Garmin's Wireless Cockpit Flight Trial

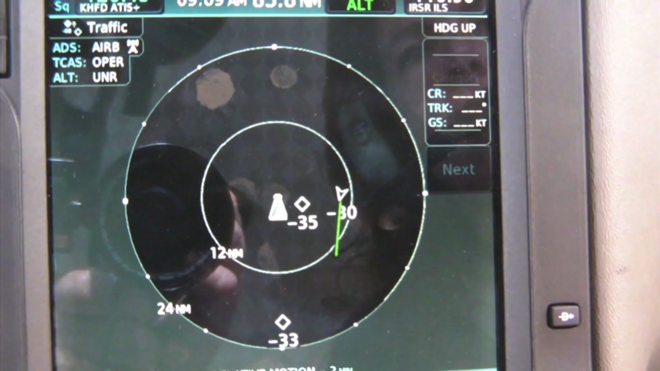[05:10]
You can display it on the dedicated traffic page and then also up here on the moving map page.